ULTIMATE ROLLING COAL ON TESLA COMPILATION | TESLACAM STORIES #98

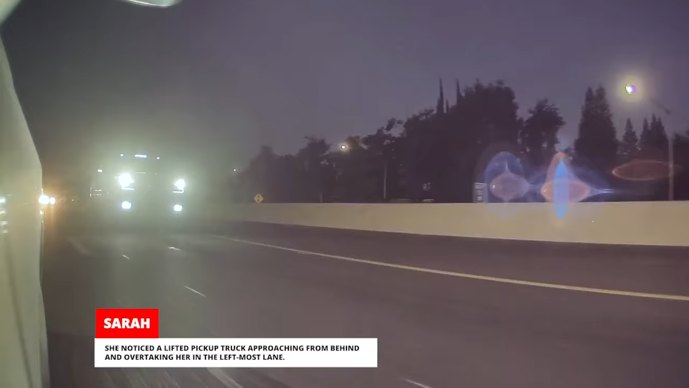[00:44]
She noticed a lifted pickup truck approaching from behind and overtaking her in the leftmost lane.
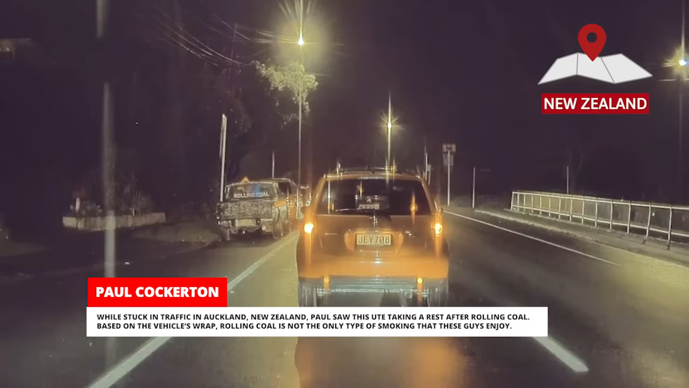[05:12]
While stuck in traffic in Auckland, New Zealand, Paul saw this ute taking a rest after rolling coal.